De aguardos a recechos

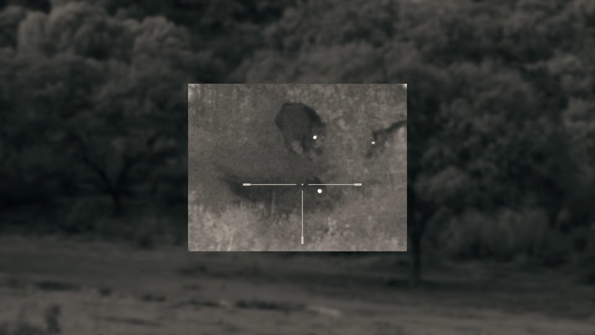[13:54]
Un grupo de varios jabalíes se meten en la charca.
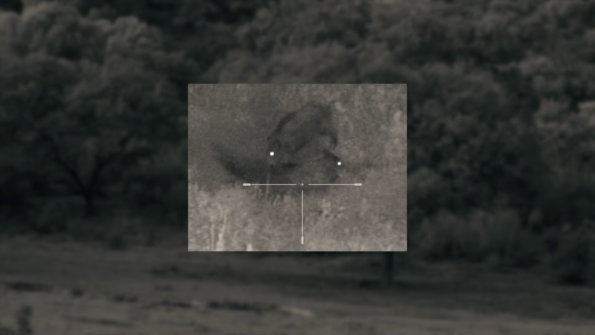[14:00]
Aparentemente no hay ningún macho adulto en el grupo.